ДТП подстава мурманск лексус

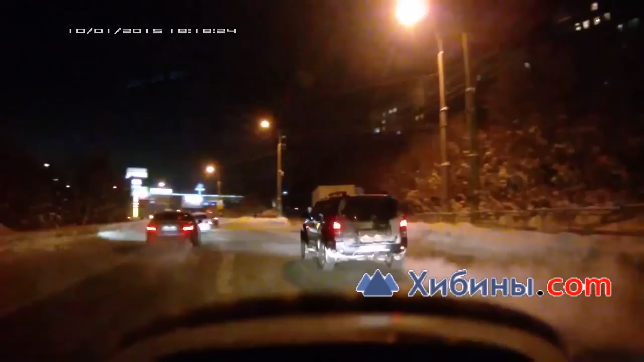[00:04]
Аккуратно, аккуратно, притрутся, притрутся сейчас, не билю, два дня. Теплый, что ли? Притрол, притерся. Сложно. Справа, объезжай, справа нет никого. Где?